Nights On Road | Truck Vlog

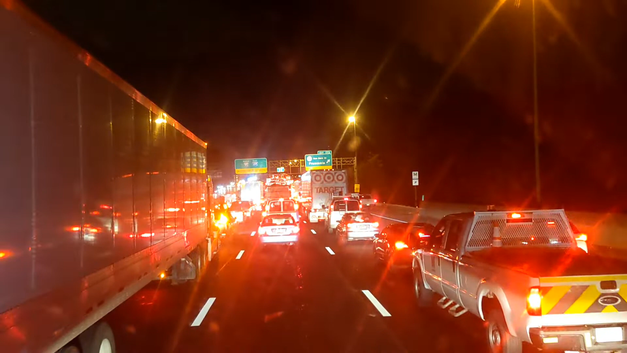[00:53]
ट्रैफिक जो है वो बिल्कुल रुकी हुई थी लेफ्ट साइड पे, राइट साइड पे एग्जिट था तो छोटी गाड़ियाँ एग्जिट लेके लोकल जो हैं वो चली जाती हैं, बड़ा ट्रक जो है वो उसको वहीं पर रहना पड़ता। तो यहाँ पे क्या नाम है इसका,
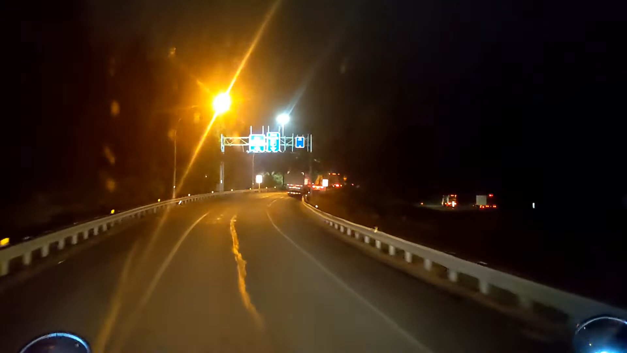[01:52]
तो उसके बाद मैंने एग्जिट लिया तो यहाँ पे अभी जो है वो मैं ब्रेक लूँगा, लेकिन ये बाहर तक ट्रक जो हैं वो नज़र आ रहे हैं, ये बता रहे हैं कि अंदर पार्किंग की जगह नहीं है।
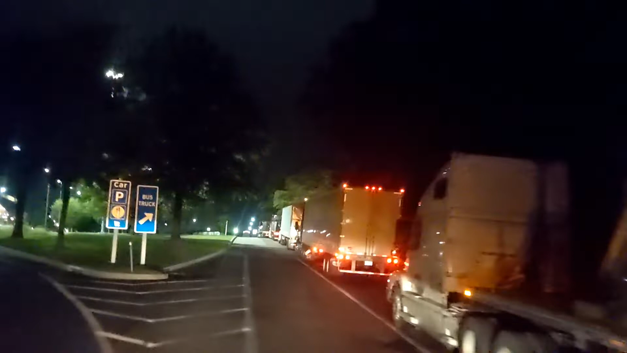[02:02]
ये राइट साइड पे देखें, ये तकरीबन दो ढाई बजे का टाइम है रात का, तो यहाँ पे रात के टाइम जो है वो पार्किंग तो बड़ा ही मुश्किल काम है ना। ये हर जगह जो है वो ट्रक लगे हुए हैं,